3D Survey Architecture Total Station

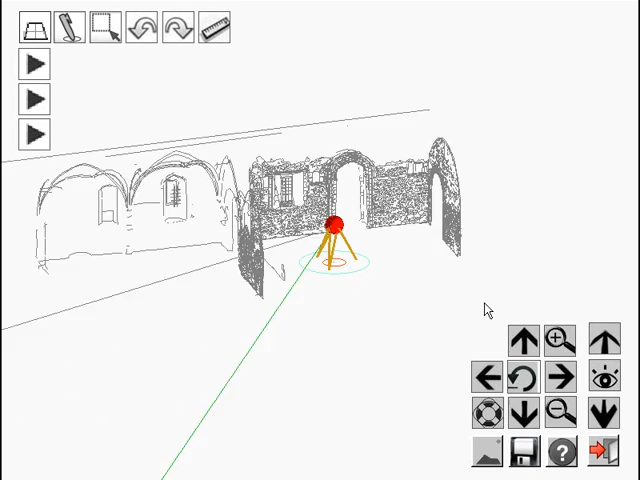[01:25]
So I'm rotating around the instrument position now. I can zoom in closer. It's like rotating a plate.